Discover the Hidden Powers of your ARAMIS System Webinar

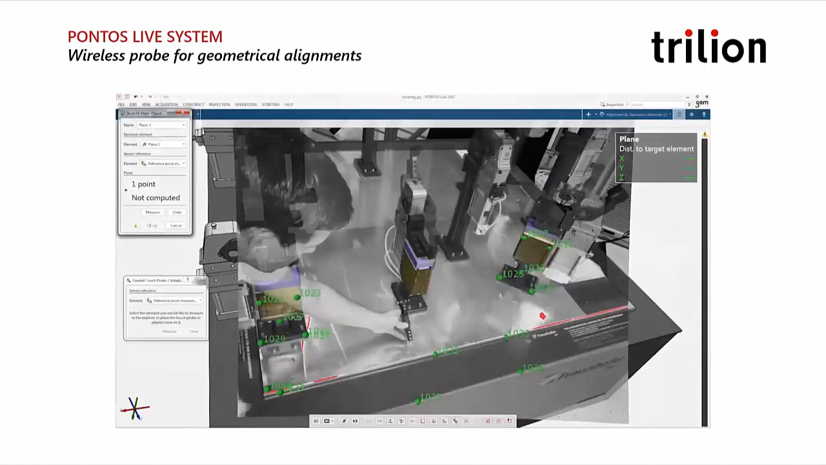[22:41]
So if we look at this quick example, again, we have our Pontos, well, the Aramis RE system on the left-hand side. And we're going to get into the Pontos software just in a second. We're building here a best-fit plane on the bottom of that, like, marble table. So using, again, five nodes, we're going to be building a best-fit plane.
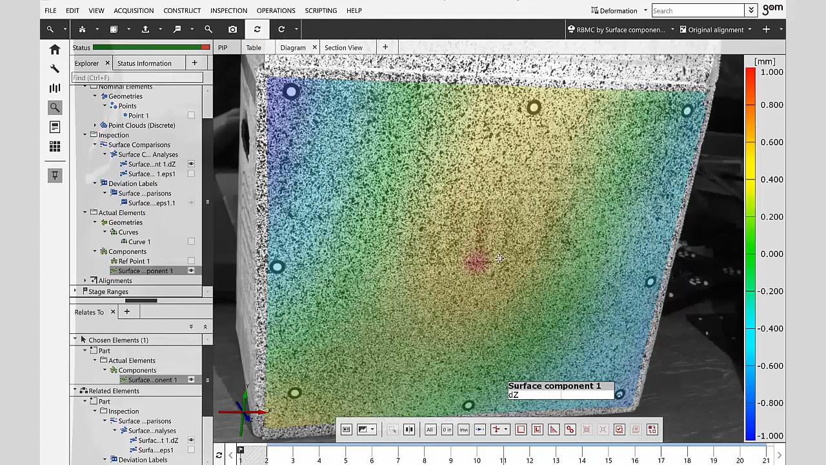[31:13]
If we switch over to strain, we'll see we have a hotspot also where that high strain area is.
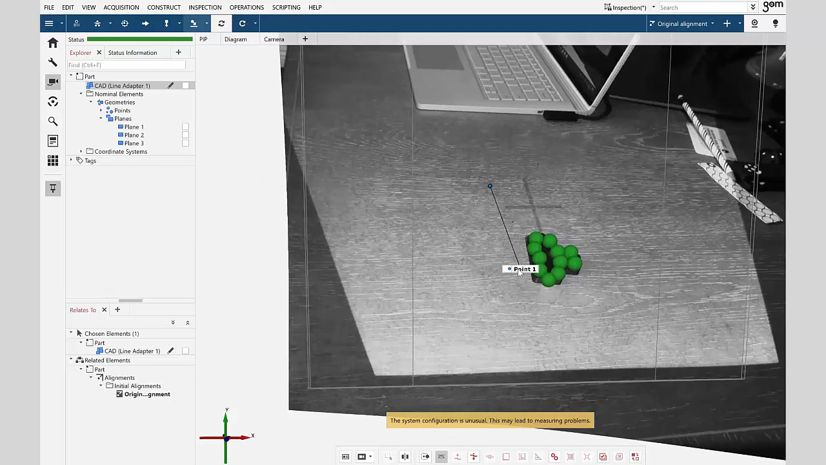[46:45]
So, if we zoom in here, we can see my 3D printed adapter.
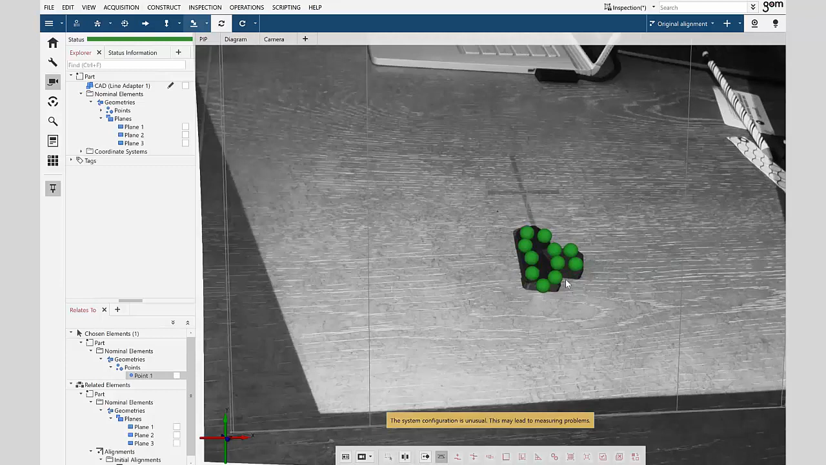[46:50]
We can see it's recognized some of the points.
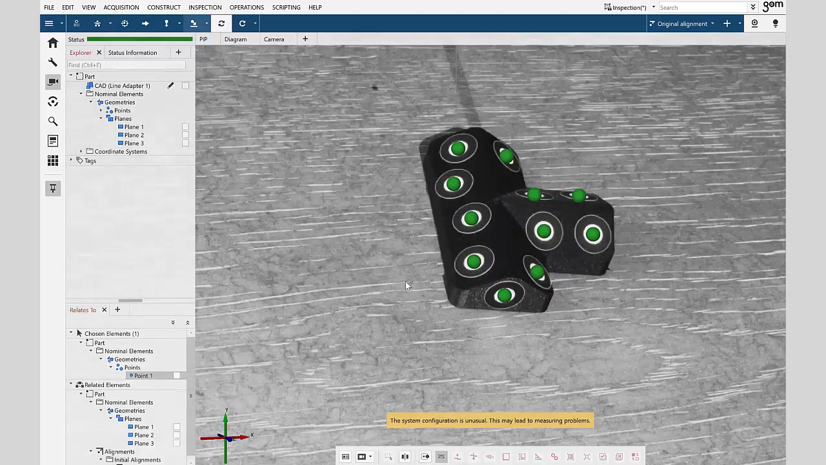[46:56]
And Pontos is very simple to use. To capture these points, we can click on our button up here, reference point measurement.
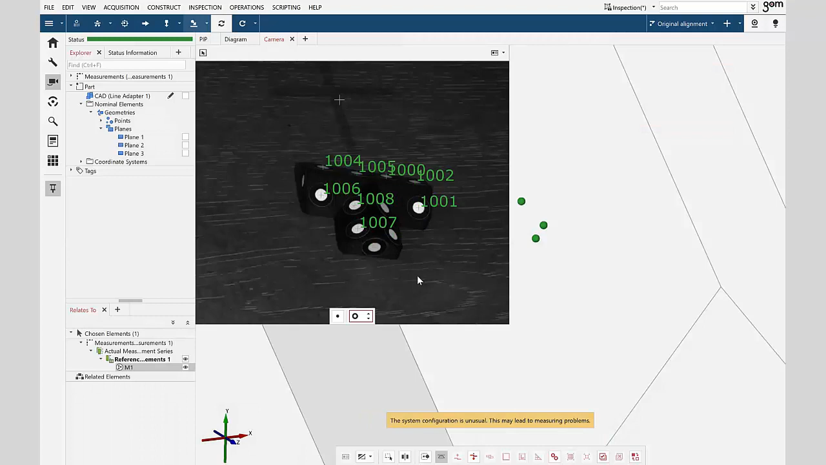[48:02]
So, we can see there's a green dot in the middle of this dot right here. So, if we want to add that, hit the space bar again.
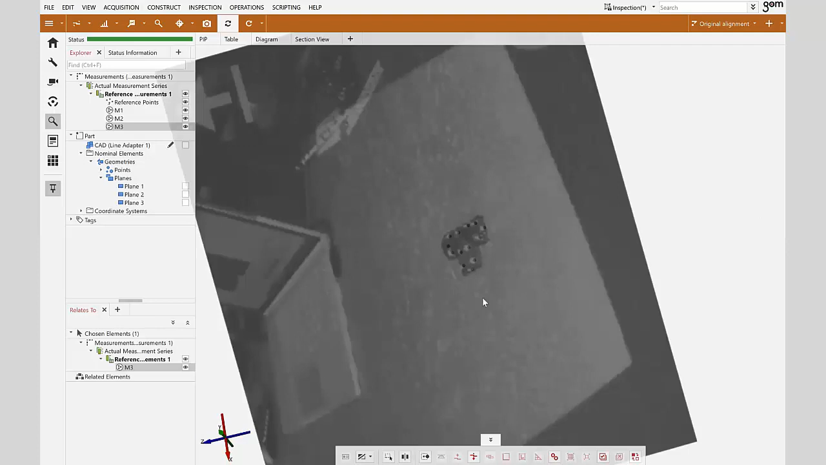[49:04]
And it's going to show us the image where the sensor was when it took the shot. And any of these you can click on.
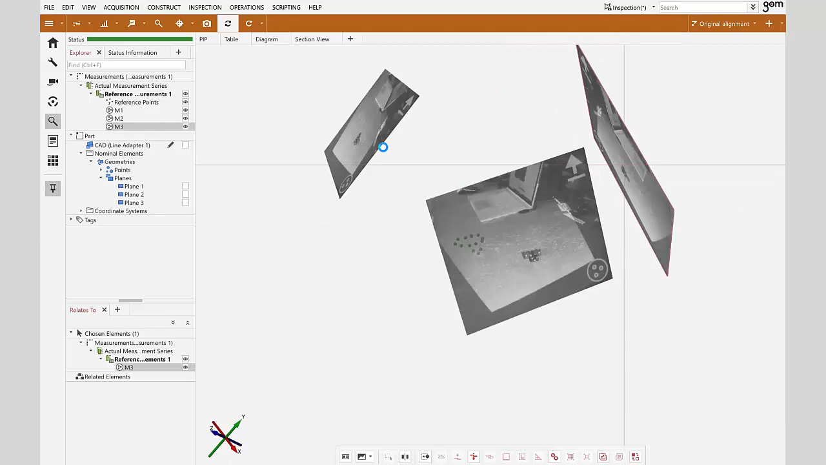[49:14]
It'll zoom in. And if you type the R button, it'll rotate the view for you.
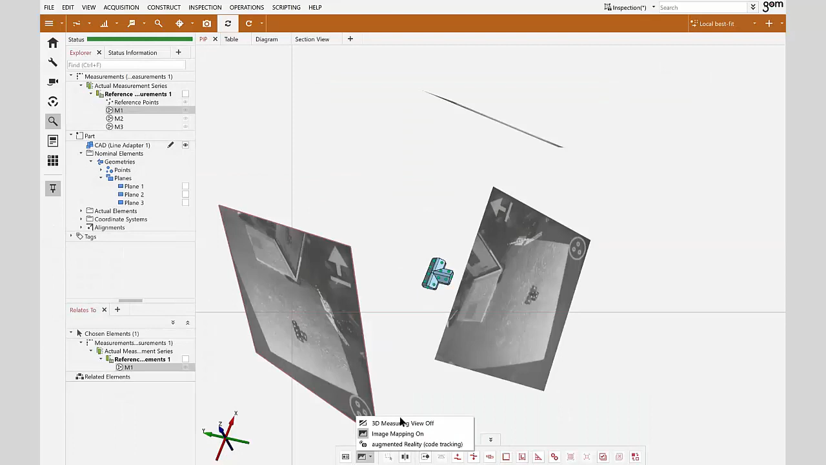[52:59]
And now, if we go back, we can see, you should be able to see our dots lying right on the surface now.